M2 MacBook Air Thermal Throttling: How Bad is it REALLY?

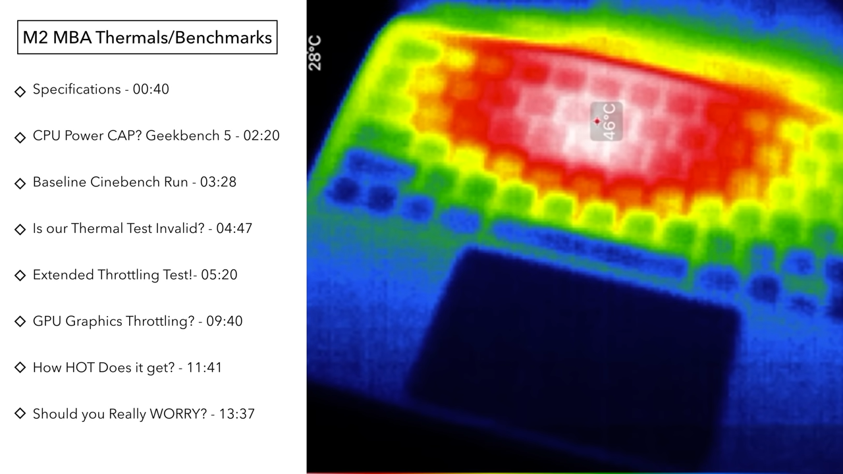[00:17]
On screen: spot 46°C
hot it gets we're gonna look at the actual temperatures how long it takes to get severe thermal throttling what
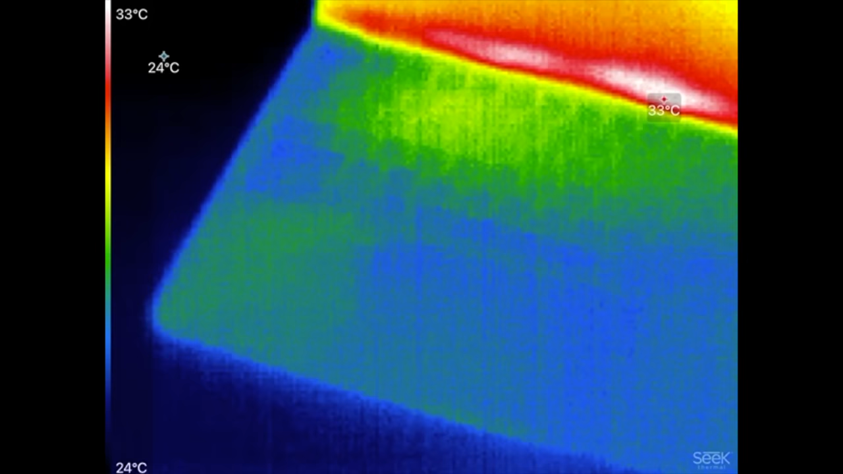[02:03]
On screen: max 33°C, scale top 33°C, scale bottom 24°C
now take a look at that this
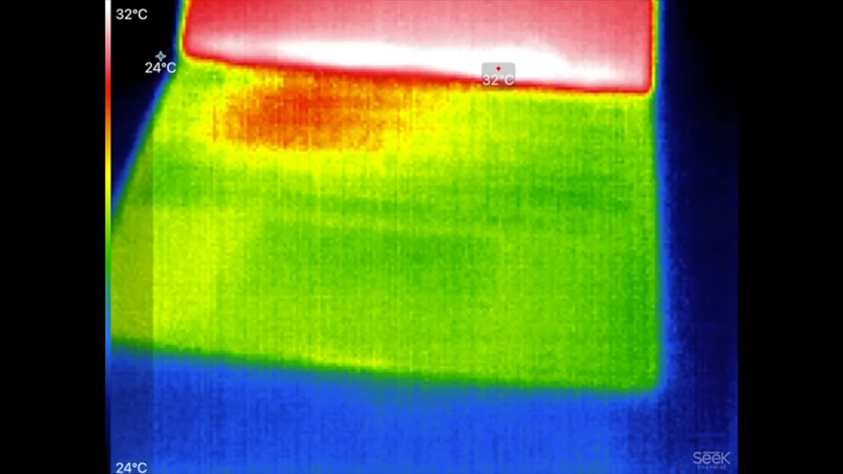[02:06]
On screen: scale top 32°C, scale bottom 24°C
thing is running pretty dang cool the hottest spot is actually on the display at 33 degrees celsius
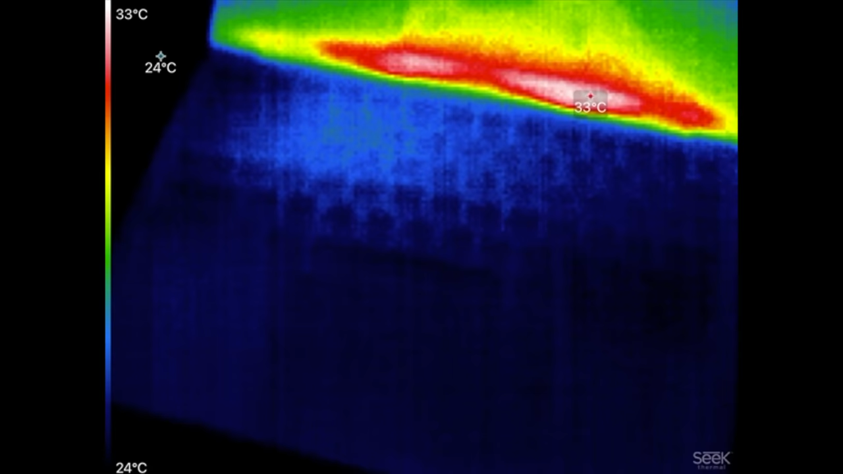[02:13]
On screen: scale top 33°C, scale bottom 24°C
and the whole base now is just showing a nice cool blue so it is very cool at
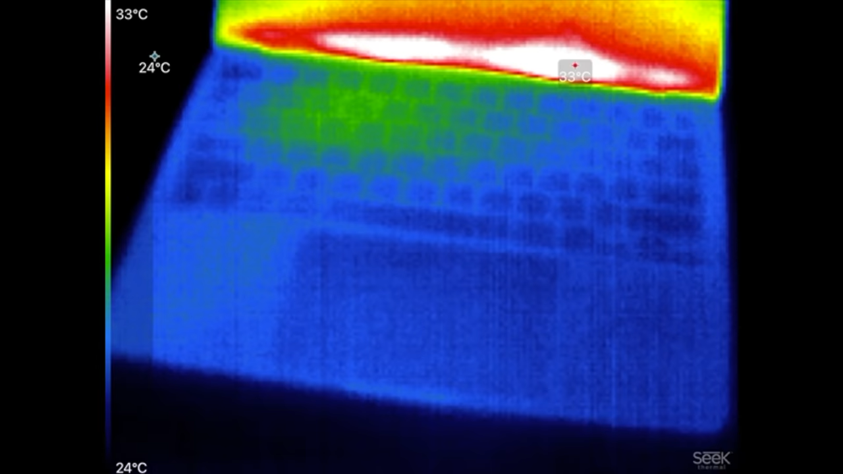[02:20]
On screen: scale top 33°C, scale bottom 24°C
idle now the first thing that i want to test is to see if there is any cap on the wattage or the frequency with this
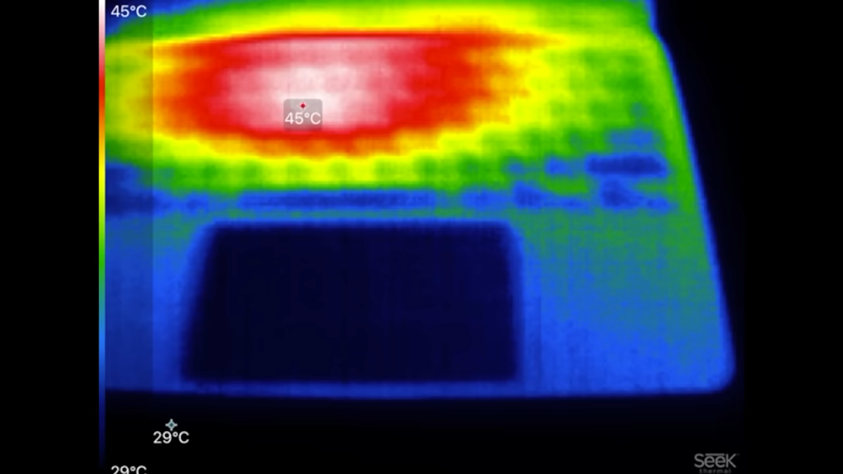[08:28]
On screen: scale top 45°C
now that we've been running this for a while it looks like we're at 46 47 degrees celsius that is pretty dang hot hotter than most laptops that we've seen it is starting to cool down a little bit here and most of the temperatures right there it's right where the m2 chip is we're not getting too much heat transfer and that might also show that that whole metal shield just like the engineer said is
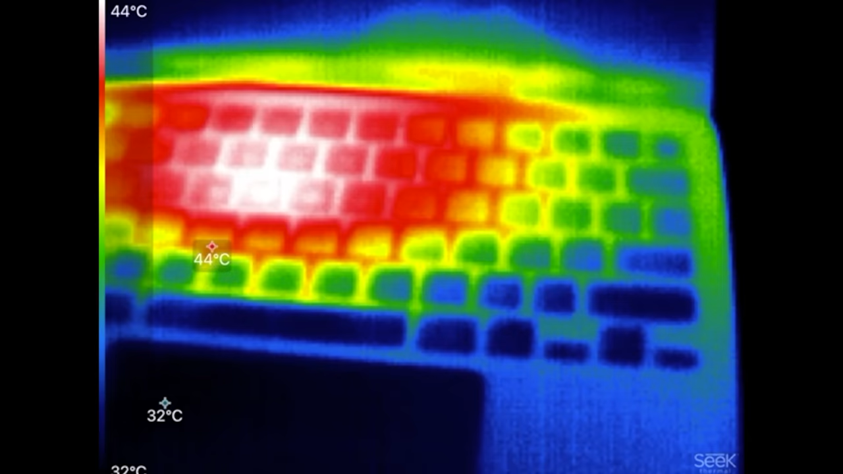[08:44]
On screen: scale top 44°C
not a vapor chamber system because then it'd be more even across but that is just more shielding now there is actually one benefit
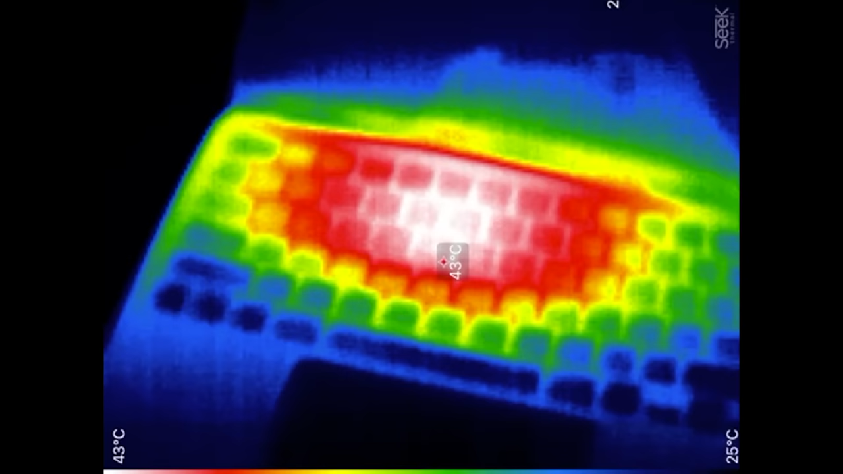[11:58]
On screen: spot 43°C, scale top 43°C, scale bottom 25°C
now we're looking at about 43 i did check about two minutes ago before it starts slowing down under a thousand megahertz and it was 47 so it was getting dangerously close to the legal limit for surface temperature which